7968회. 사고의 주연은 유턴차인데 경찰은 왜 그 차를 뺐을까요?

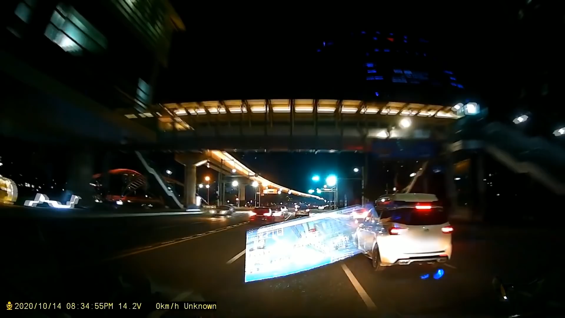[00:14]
정상적으로 갑니다. 녹색 신호 봤고요. 앞에 차가 가다가... 오... 정상적으로... 통과했는데 앞에 차가 잘 가다가 급제동. 왜 그러냐면 여기. 유턴하려는 차. 이 차 때문에...